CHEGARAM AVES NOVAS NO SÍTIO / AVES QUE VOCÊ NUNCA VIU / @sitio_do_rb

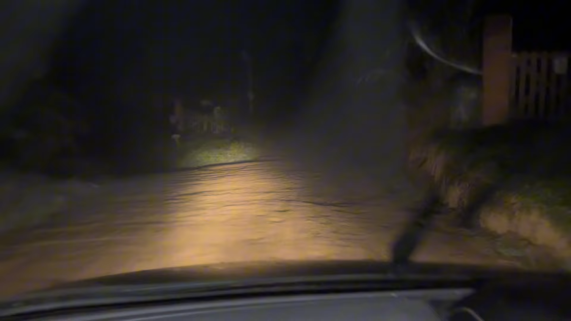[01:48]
estou na estrada de terra, então não tem problema algum, já estou quase chegando em casa,
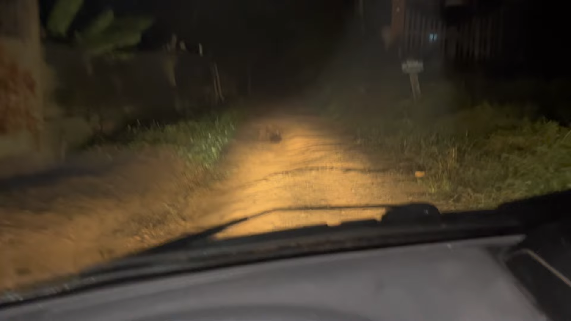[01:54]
e aí vocês também, eu acho que eu nunca mostrei como que é aqui em casa, e é assim ó, estrada de terra de verdade, não é aquelas chacras que o pessoal tem praticamente na cidade, aqui é na roça mesmo, vou soltar os bichos quando chegar lá, vou ver se eu mostro alguma coisa para vocês, mas eu vou mostrar certinho mesmo quando amanhecer,